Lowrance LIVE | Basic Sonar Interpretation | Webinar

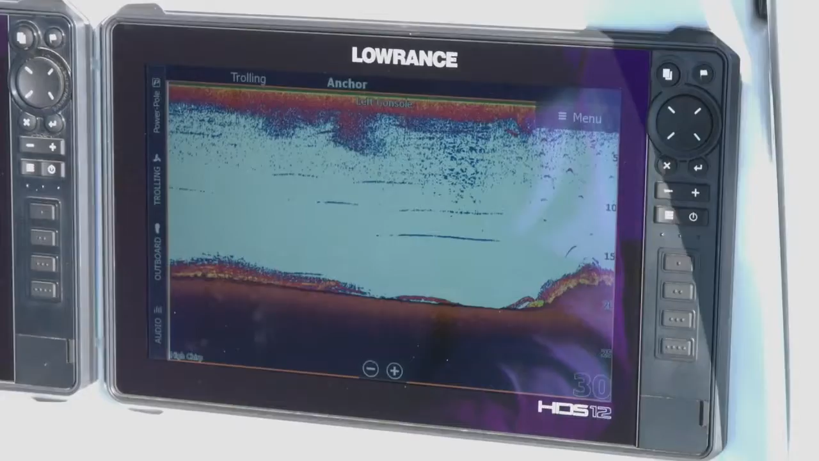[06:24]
So one of the questions we get a lot of the times is where is my transducer on the screen? And the transducer is going to be typically at the back of the boat. So the left hand side of the screen you can see how we're scrolling or the right hand side of the screen
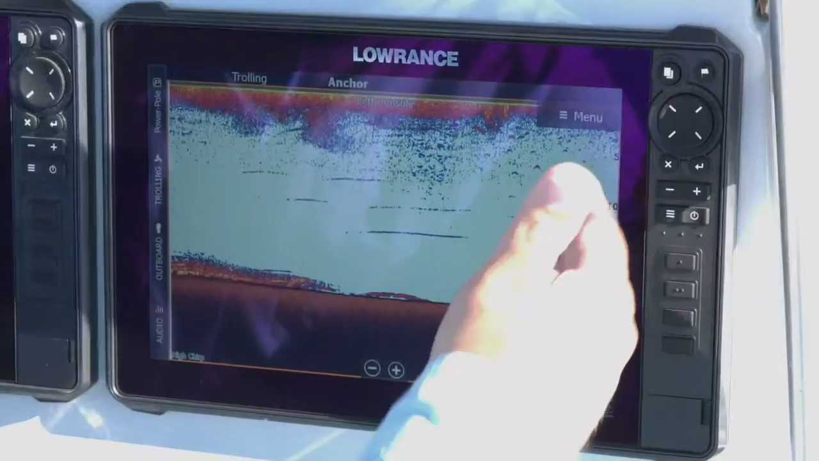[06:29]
we scroll from the right side to the left side.
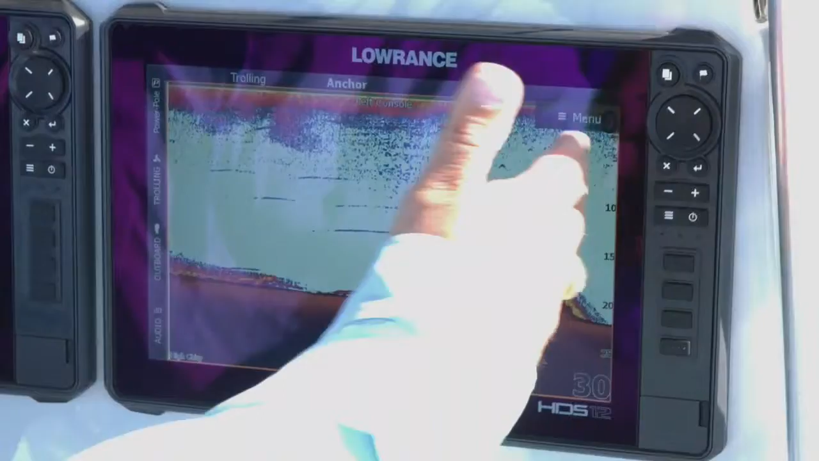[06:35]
So what you see here at the right side of the screen is the back of the boat where your transducer is at.
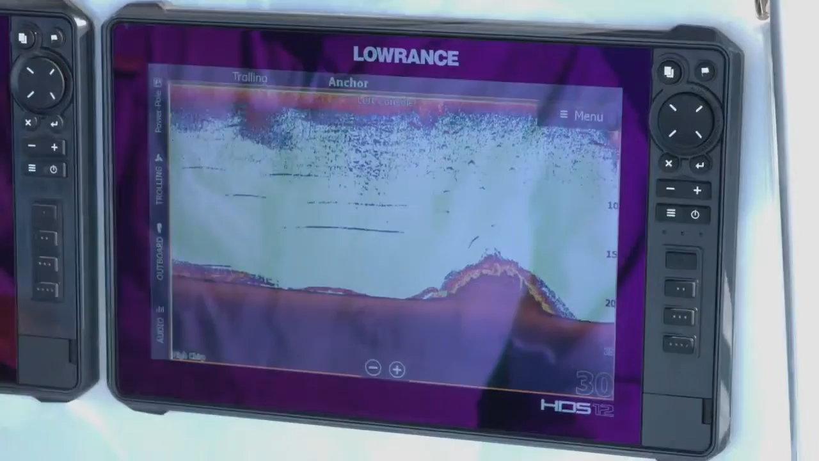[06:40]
So that's going to be where the back of the transducer is. So anything that we pass when we see it on the screen is right here at the back of the boat when we're driving. We're going to go ahead and go past our targets here.
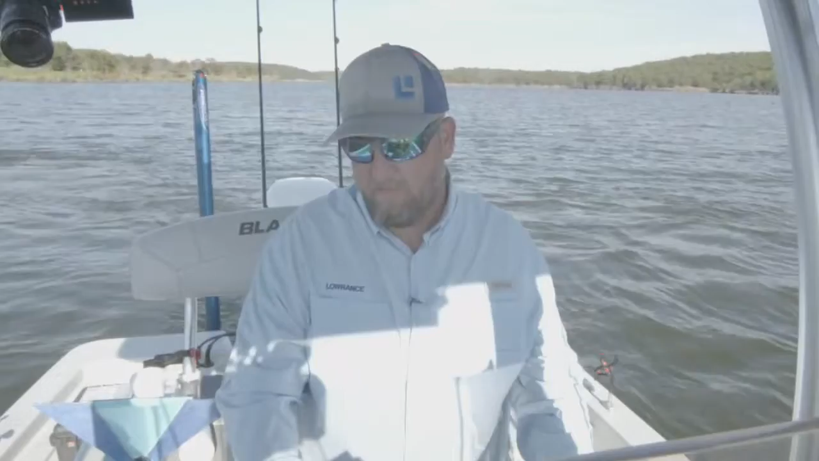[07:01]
So you can see on the screen in the area we're at we've got a lot of bottom different bottom transitions. We've got a lot of timber in this water so we get some we've also got a lot of shallow areas in here.
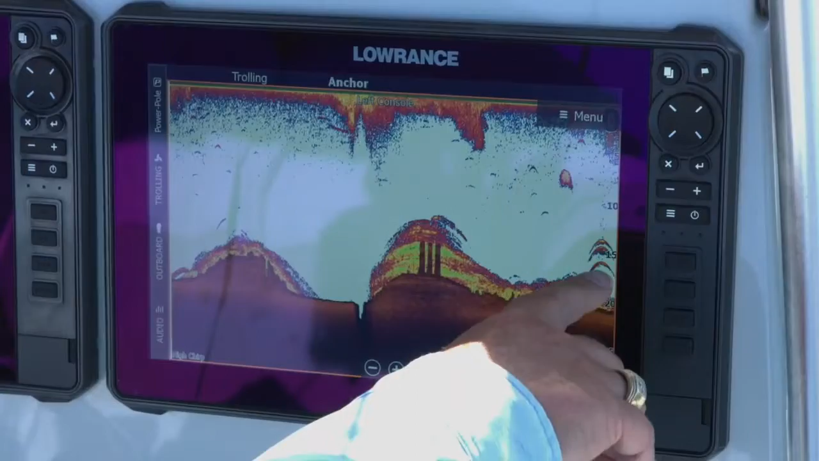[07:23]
So a lot of times you'll see that we get some growth down in here and as I drive over it here there's the three targets that I put in the water. You can see they're stacked up you can see we've got nice clean target separation. You can see right there it's just a nice clean repeatable target.
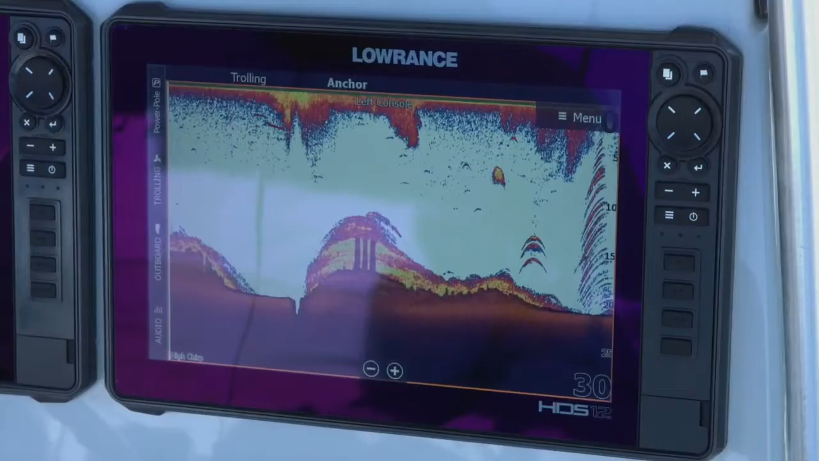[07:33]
You can see up here in the top of the column looks like we've got a little bait ball that's in there.
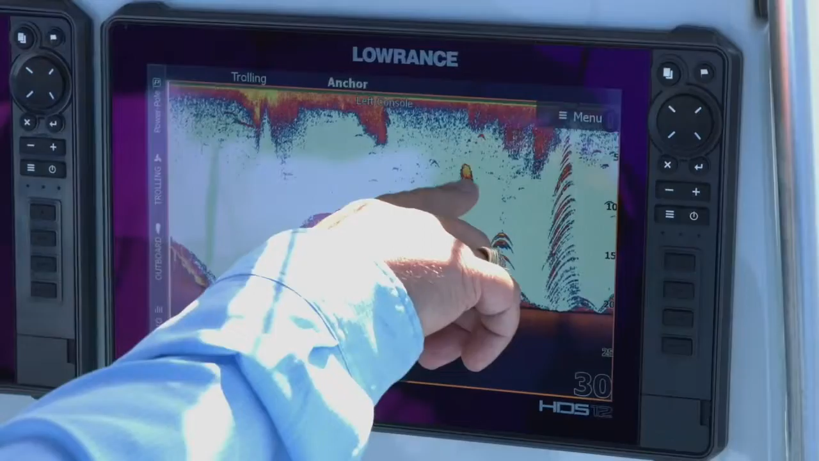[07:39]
Again when I look at this down here on the bottom this is color palette number 13 that I'm using.
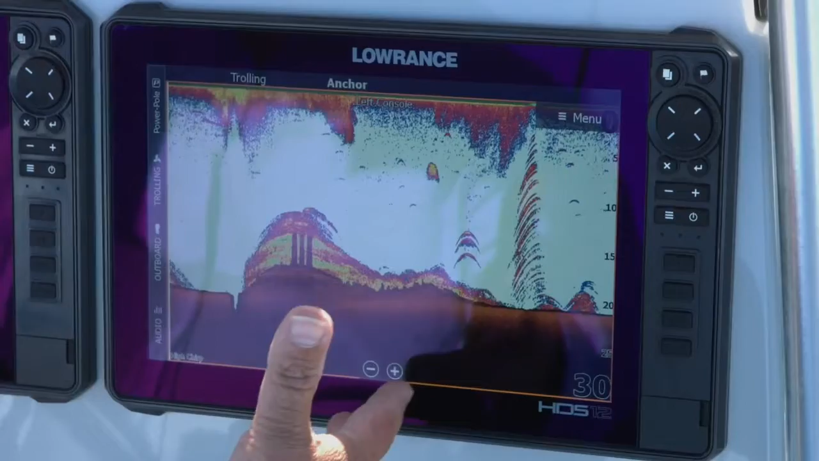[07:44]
I just like it because it gives me a definitive bottom
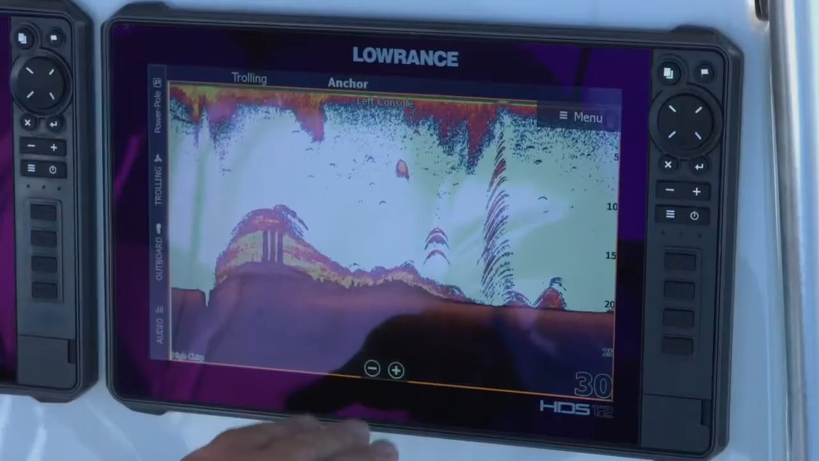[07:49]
and then when I see the transitions usually this will be like some soft stuff or something like that that's on the bottom. So we're going to go ahead and turn around. We're going to go back by these sonar targets again
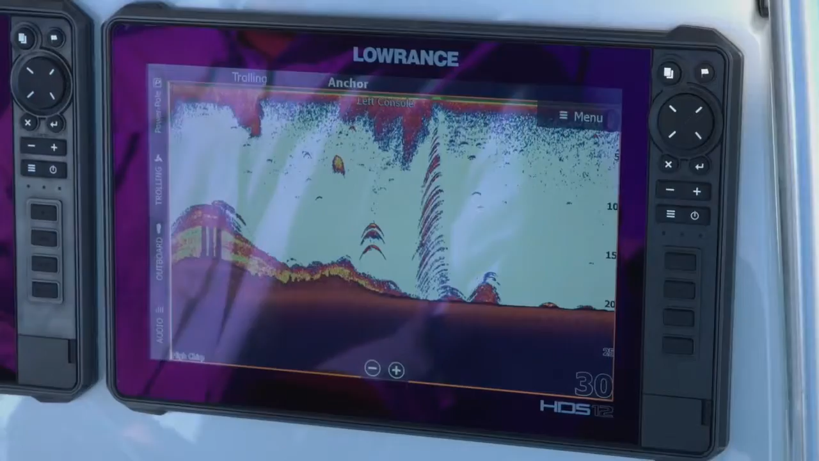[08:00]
and just kind of show you that this gives us a nice repeatable pattern to be able to look at.
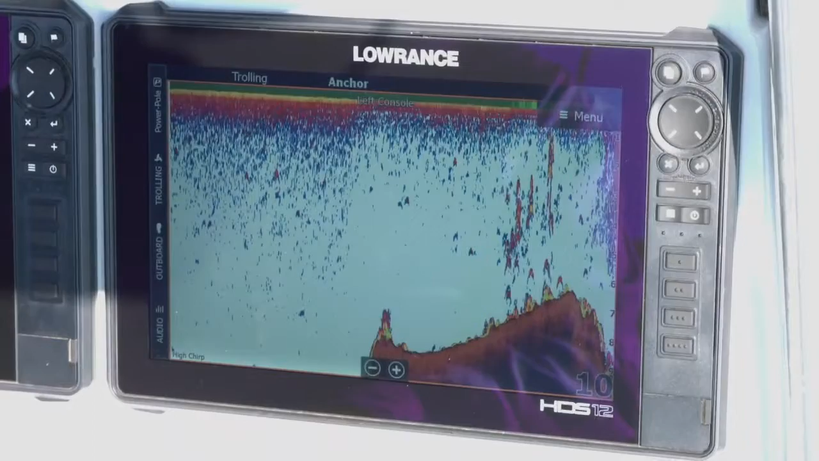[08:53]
About all my bows coming up on it right now so you should see these targets in just a second. As you can see right there on that ledge, there's our three targets. So you may ask why I've got a big drop off there on this side when I didn't have it when we were going the other way.
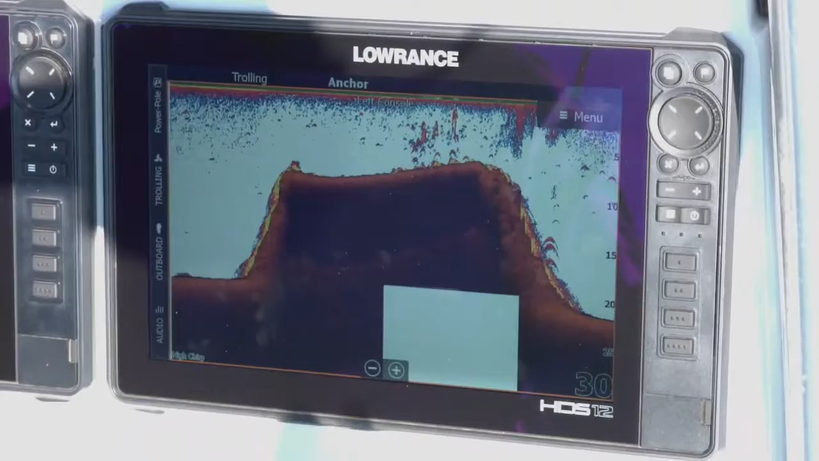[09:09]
We're right here on the edge of the creek channel in this area. Looks like I dropped them right on the edge of that creek channel.
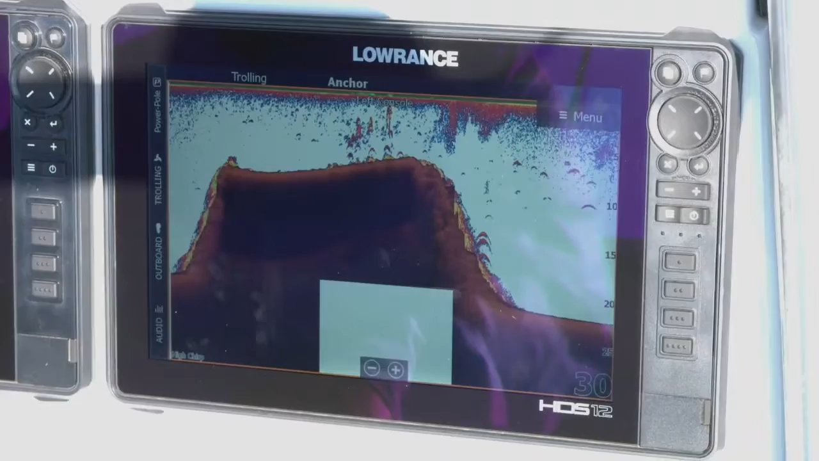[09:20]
So I mean that gives you just the ability to see where you got your what you go from shallow to deep.
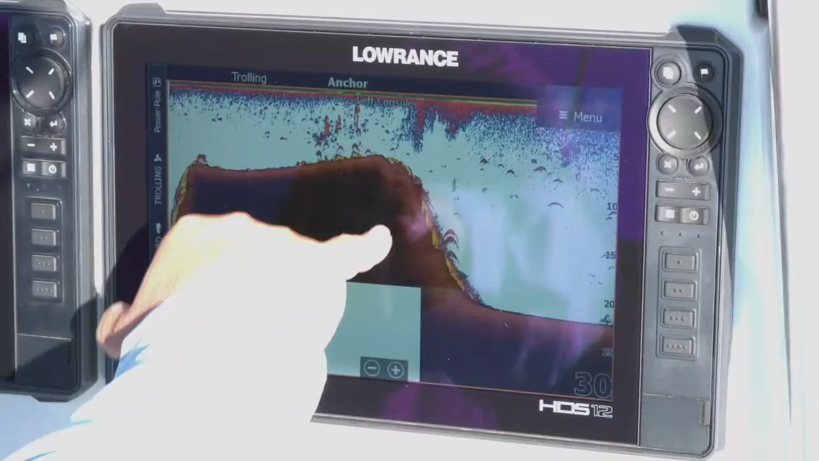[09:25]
You've got those depths. You see some of those transitions that are in there.
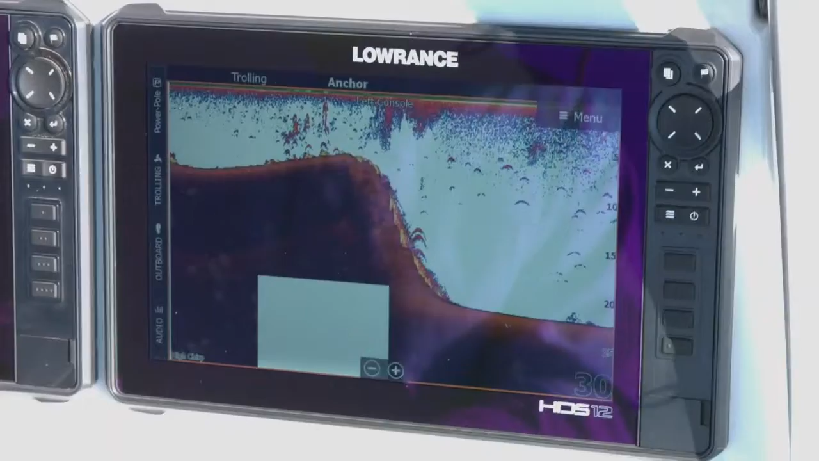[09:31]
But you can also see those targets in there. We're going to drive back by them one more time.
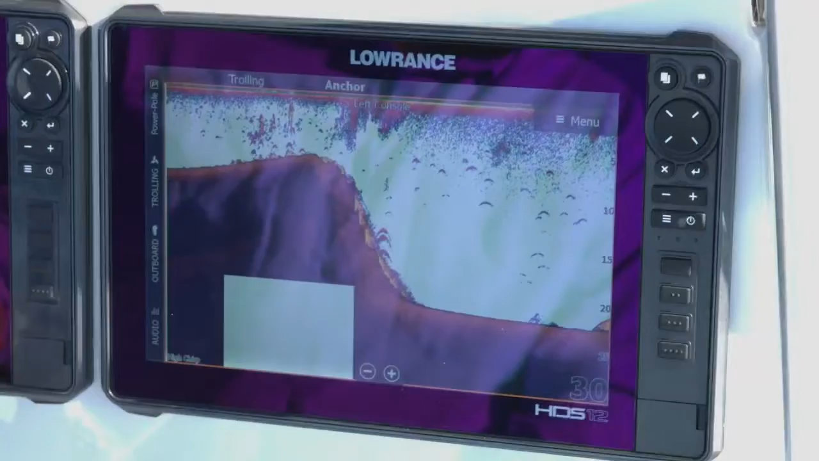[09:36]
Kind of show you what those look like again.